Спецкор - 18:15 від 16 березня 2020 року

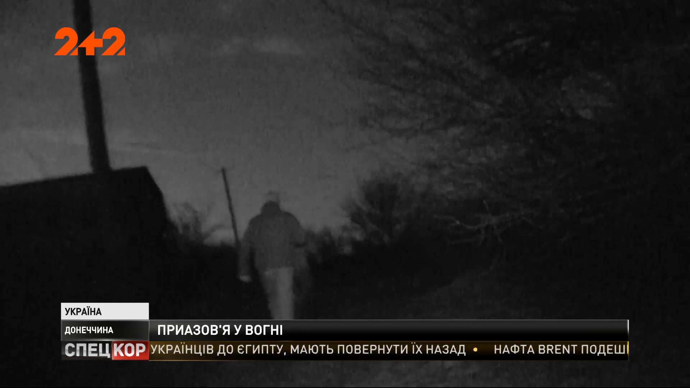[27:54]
Там двечір неділі по всьому фронту біля Азова окупанти вдарили у бік українських позицій з далекої дистанції, значно більшим калібром.
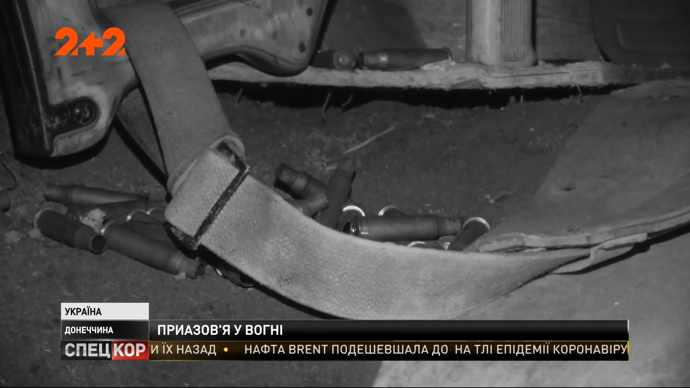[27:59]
З двох позицій було заміщено техніку ворожу.
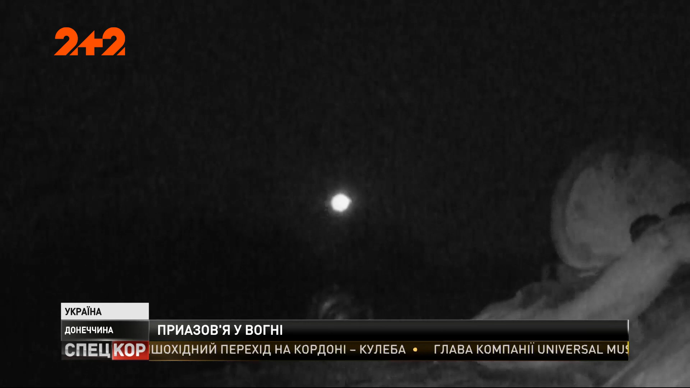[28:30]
Аби снаряди гармати БМП з ювелірною точністю знайшли вразили ціль, працювала уся рота. Правило переконливої відповіді спрацювало й цього разу.
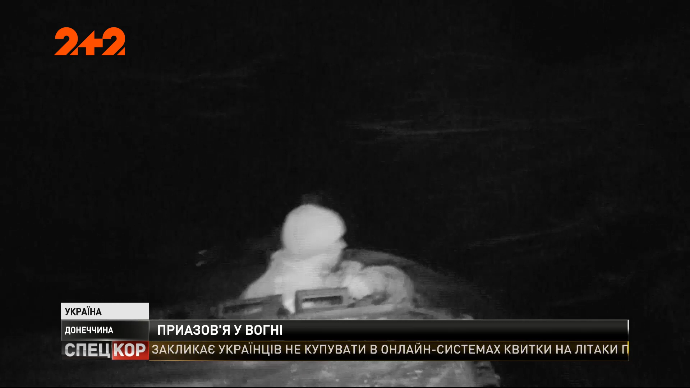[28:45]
Після серії влучних пострілів БМП відігнали у схованку. Над передовою запанувала тиша.